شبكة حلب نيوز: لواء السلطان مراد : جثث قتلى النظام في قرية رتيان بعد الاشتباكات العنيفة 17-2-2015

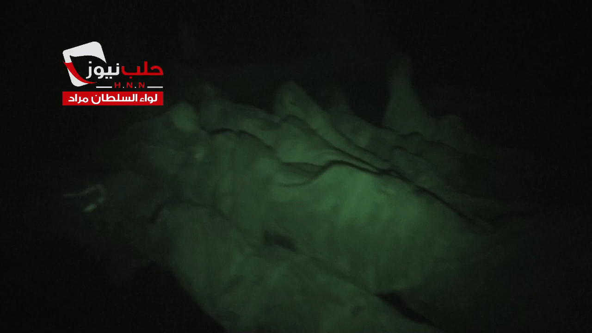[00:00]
طائف الأسد. طائف الأسد في قرية الرتيان. الله أكبر. يا مصطفى الورد. جابوا كلهم الأراضي. في مزارك الله. ضل شيء ضل شيء.
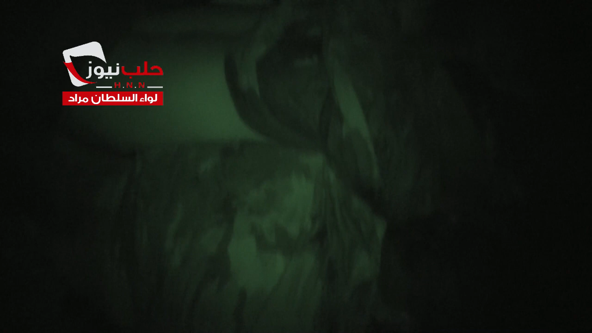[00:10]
الله أكبر. ضل شيء جساس. هدول نزلوا معي حلب. نزلوا حلب لا شيء. الله أكبر. عند السجار. إيش اللي؟ الله أكبر. فطائس الأسد في قرية الرتيان.
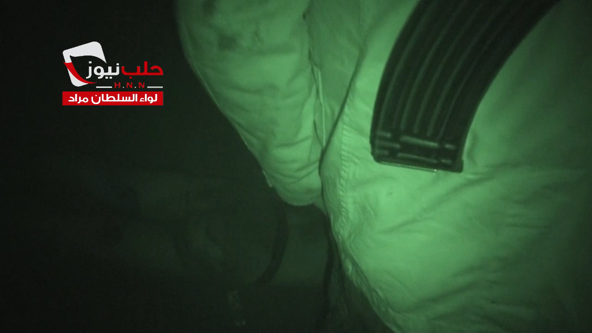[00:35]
لواء سلطان مراد وعدة فصائل أخرى الجبهة الشامية. الله أكبر. وين وينو وينو الخنزير وينو؟ وصل راسه؟
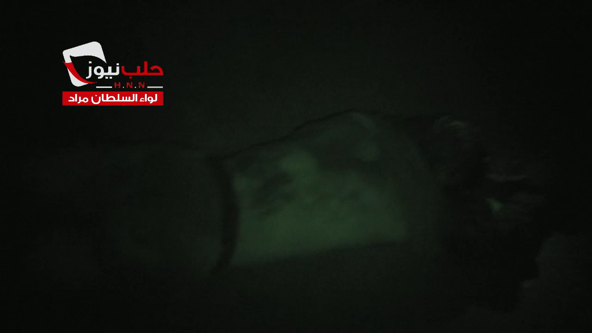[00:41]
لا لا لا. الله أكبر. فطائس الأسد. الأسد في قرية الرتان على أبطال المجاهدين.
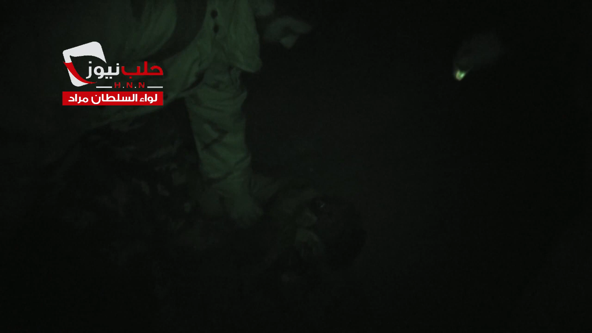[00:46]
اللواء السلطان مراد. الله أكبر. وعدة فصائل أخرى.